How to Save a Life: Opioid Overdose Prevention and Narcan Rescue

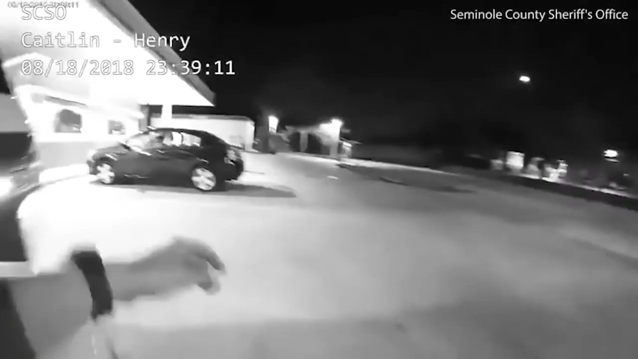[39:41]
I have three people that are apparently they seem to be passed out drunk not waking up in my parking lot like two of them are on the ground.